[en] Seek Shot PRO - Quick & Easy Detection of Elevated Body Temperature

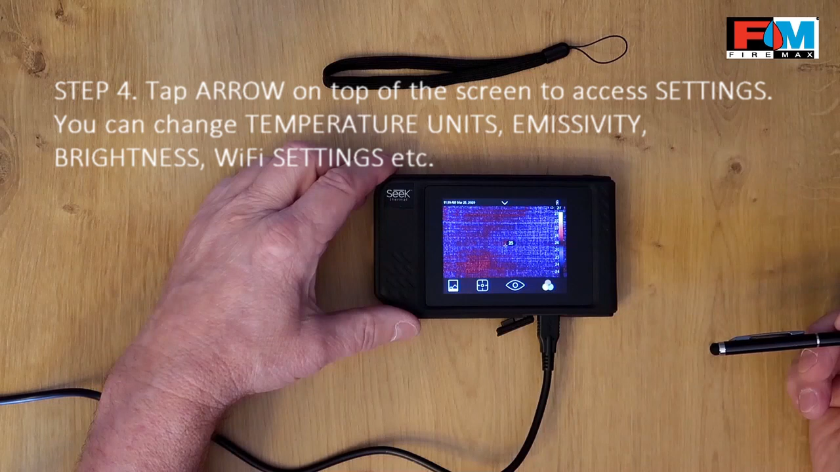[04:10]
Dotknij symbolu rozwijania menu na górze ekranu, aby uzyskać dostęp do opcji urządzenia. Może zmienić m.in. jednostkę temperatury, wartość współczynnika emisyjności, dostosować jasność ekranu i wprowadzić ustawienia sieciowe.
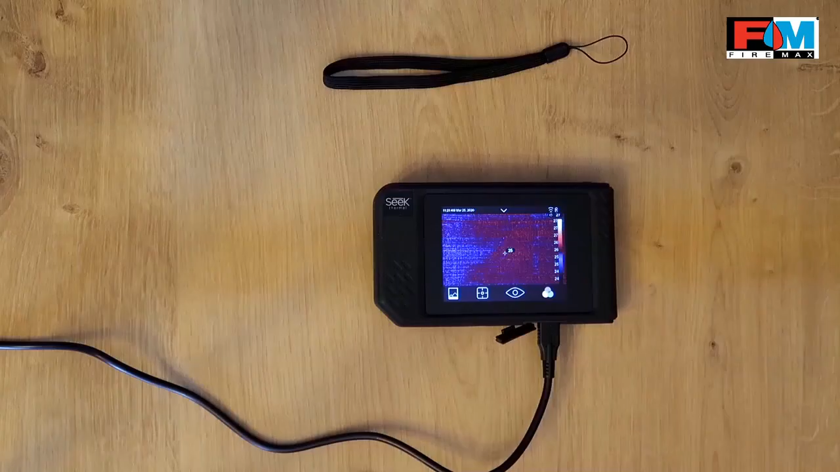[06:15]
Rekomendowana jednostka temperatury to Celsjusz, rekomendowana pozycja emisyjności to mat.
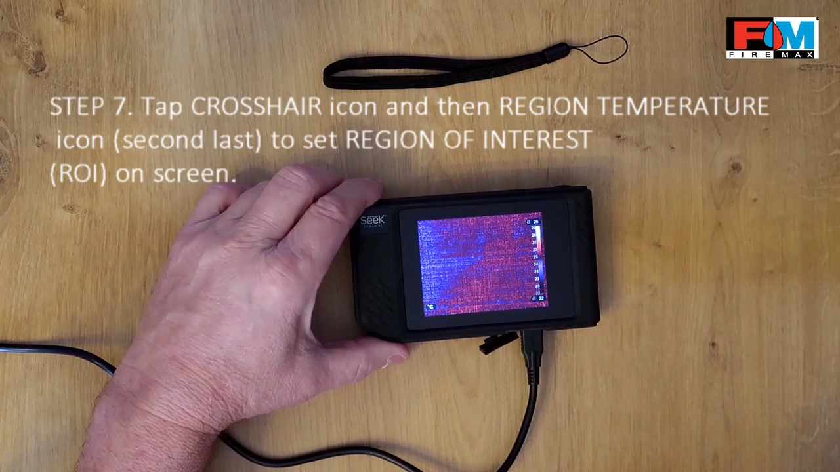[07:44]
Przejdź do ustawień trybu aparatu wskaźnika temperatury, naciskając symbol celownik.
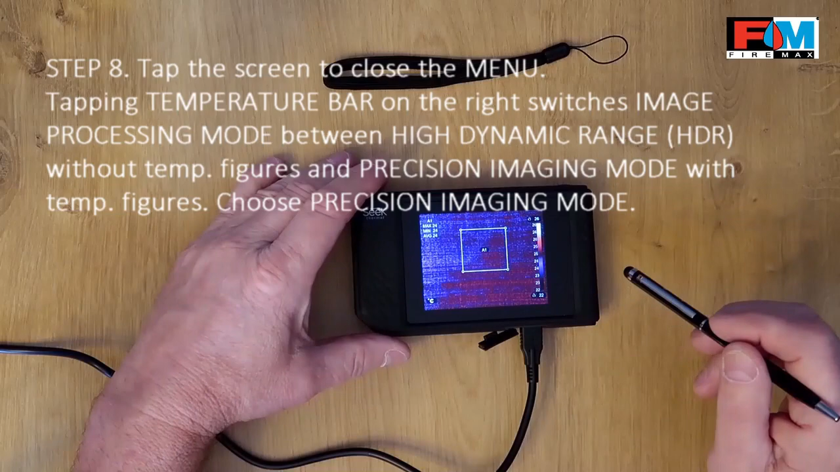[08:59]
Do wyboru jest tryb dynamiczny lub precyzyjny.
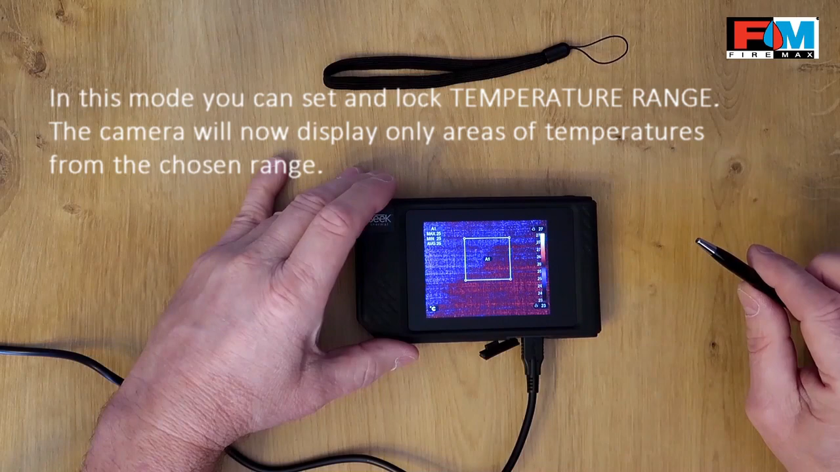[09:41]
W tym trybie można szybko ustawić i zablokować i zachować wybrany zakres temperatur. Po ustawieniu zakres kolorów na ekranie będzie dotyczyć tylko temperatur w określonym zakresie.
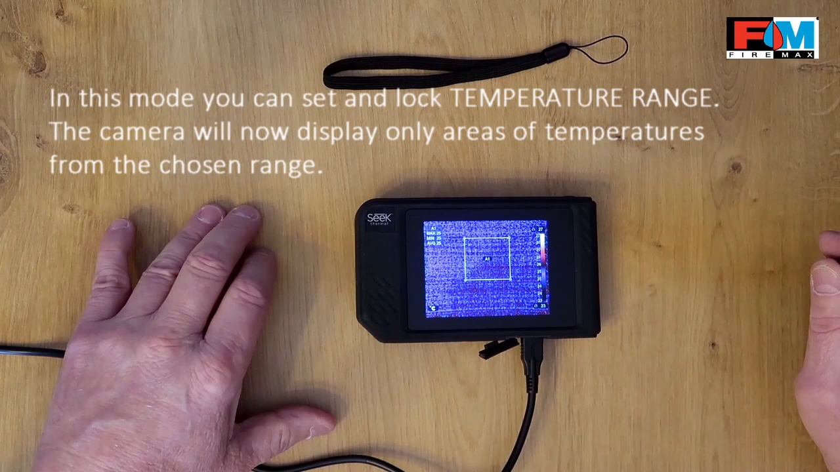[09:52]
Temperatury poza zakresem będą wyświetlane jako kolor jednolity.
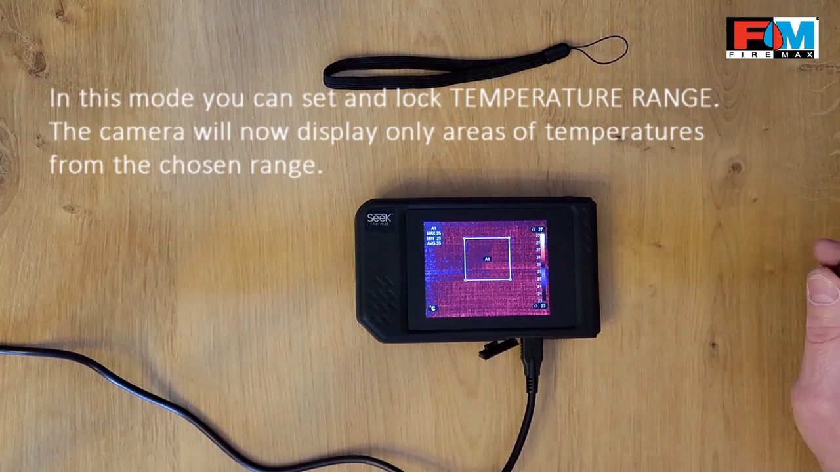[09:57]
Blokada temperatur. Dotknij jedną z opcji dostępnych na pasku temperatur.
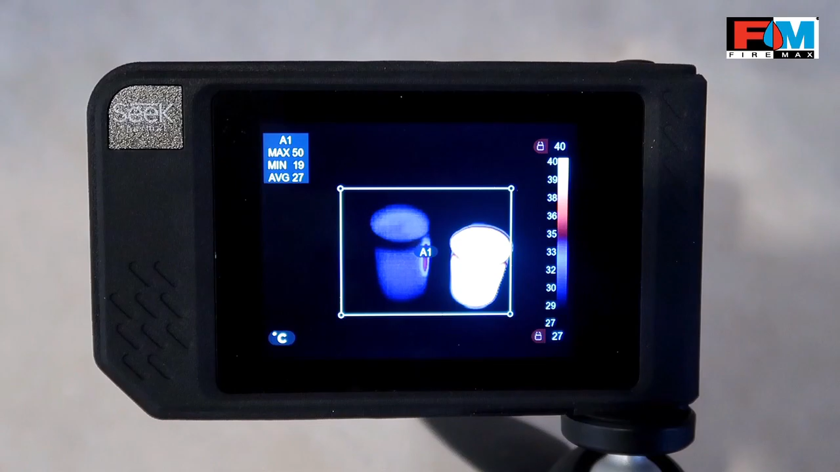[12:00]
Ponowne naciśnięcie paska temperatury spowoduje wyłączenie wprowadzonych ustawień.